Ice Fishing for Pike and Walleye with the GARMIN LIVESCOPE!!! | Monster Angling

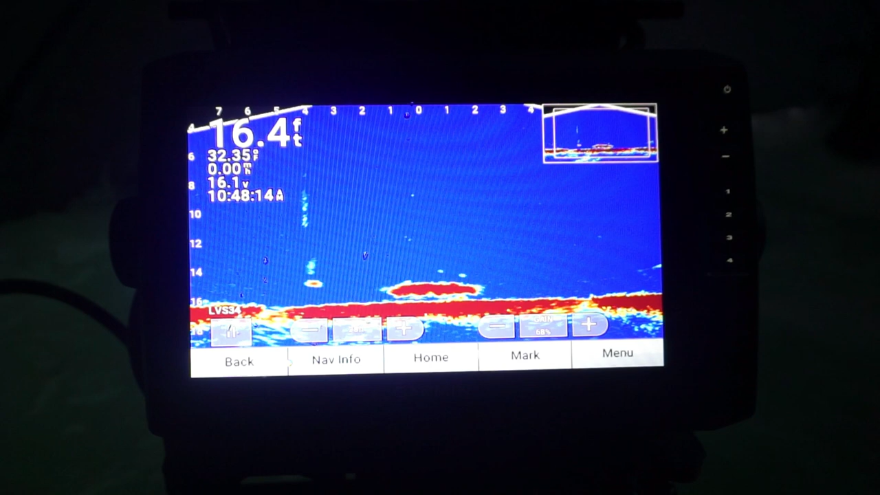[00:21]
On screen: depth 16.4 ft
Big fish. There you go. Freaking right. Freaking right.
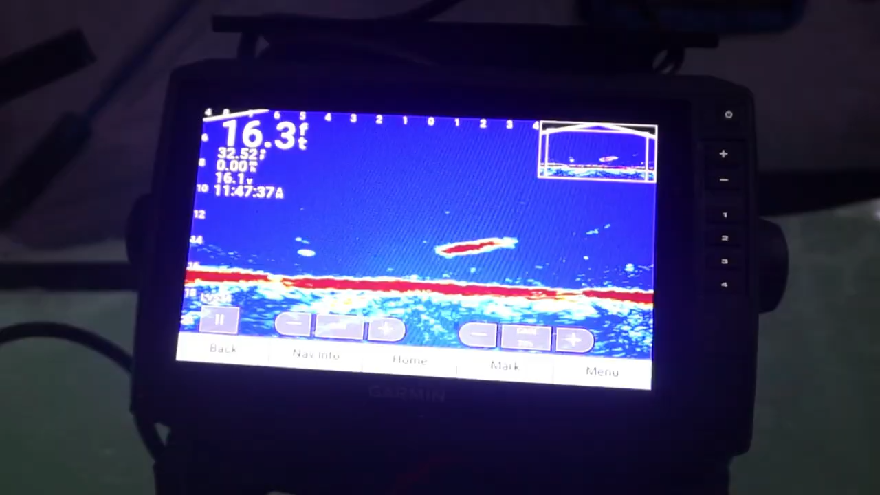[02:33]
On screen: depth 16.3 ft
I had to turn the camera on though. Come back. Oh.
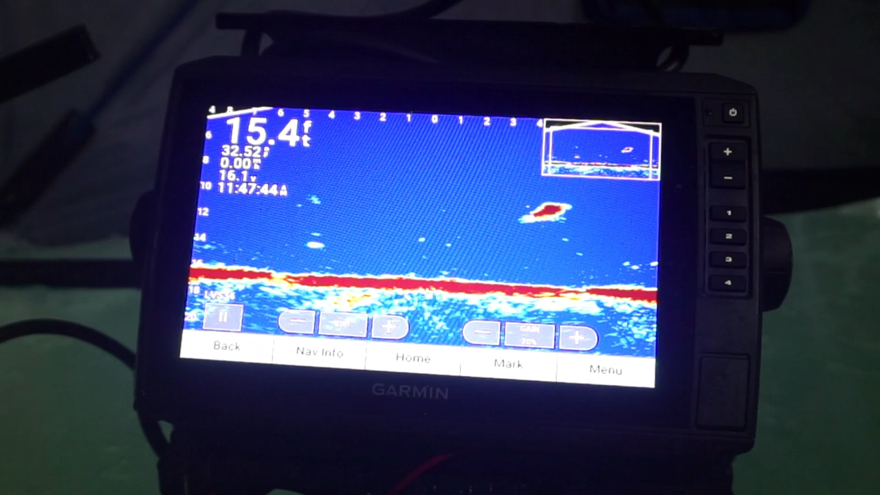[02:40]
He hit it again. Go on. There you go. Nice. Good.
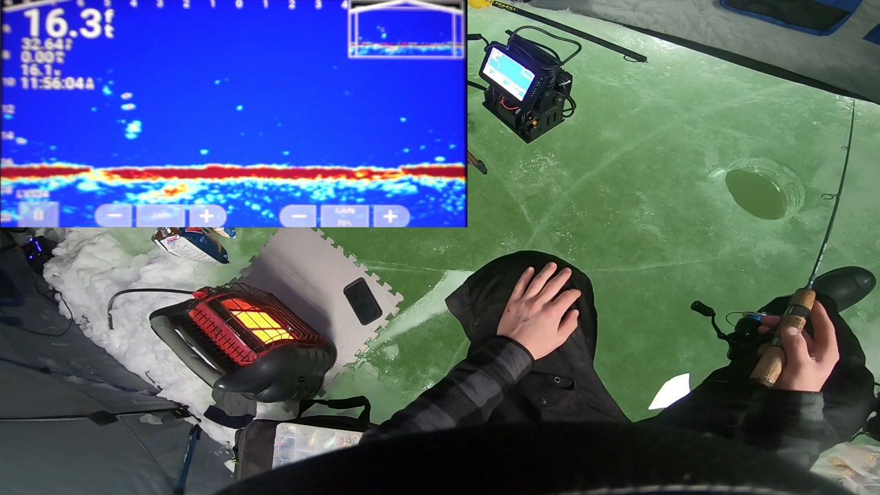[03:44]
Come on. No, he's coming up at it. He's just cut off in the back. He's gonna chase me down if he wants it. He's coming after you. Yeah. No, he's
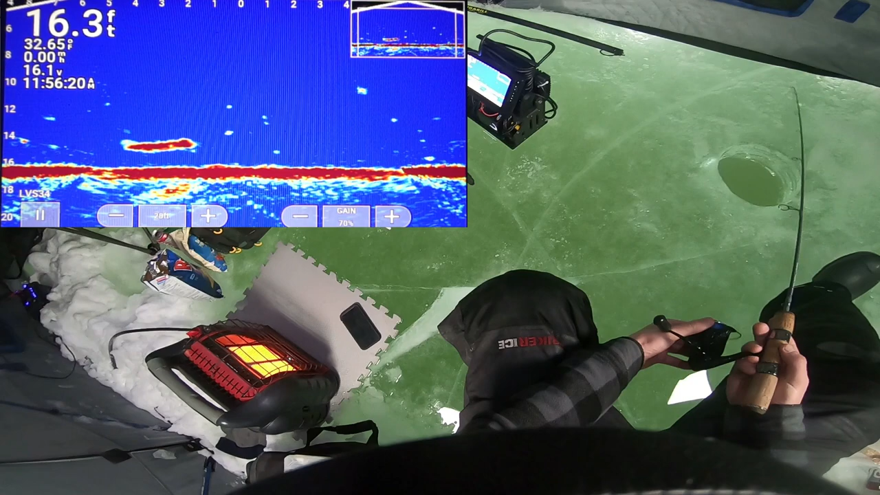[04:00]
On screen: depth 16.3 ft
not. Where's he getting in an attack position? He's gonna turn around again. There you go.
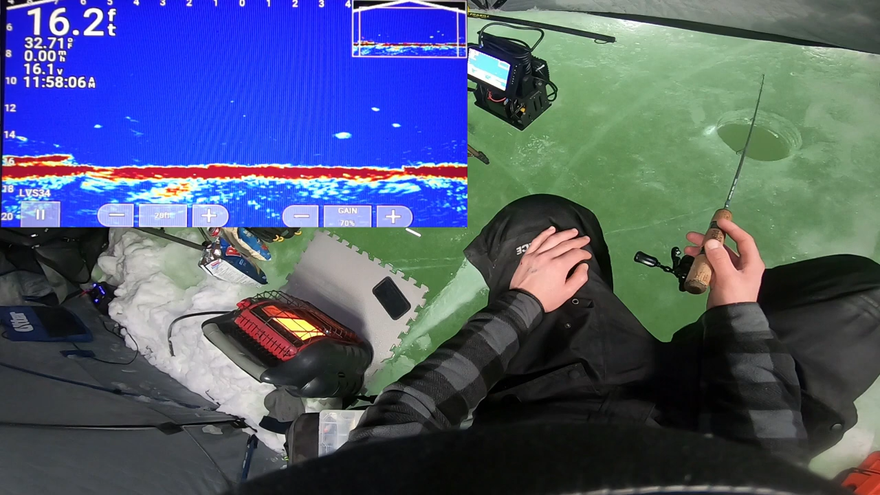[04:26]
On screen: depth 16.2 ft
That's. He kind of looks a little. No, never mind.
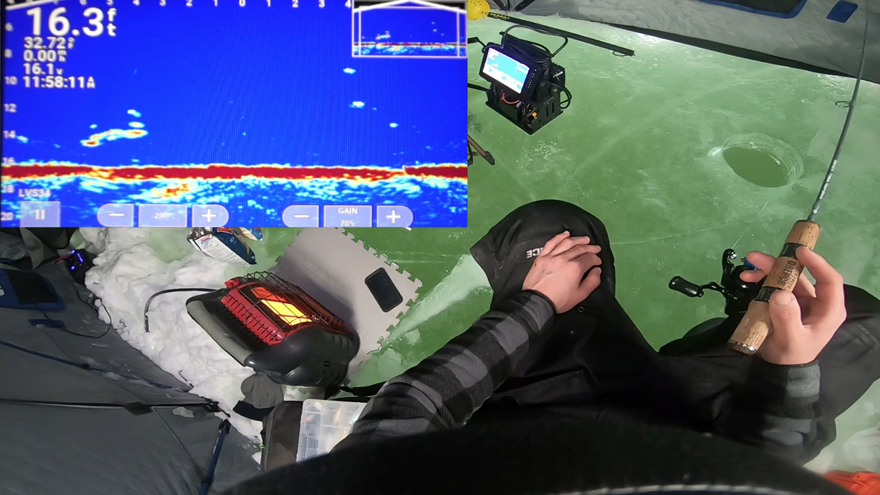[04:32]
On screen: depth 16.3 ft, water 32.72°F
Yeah. I was gonna say he looks smaller than your first one, but he looks bigger than the one I just caught.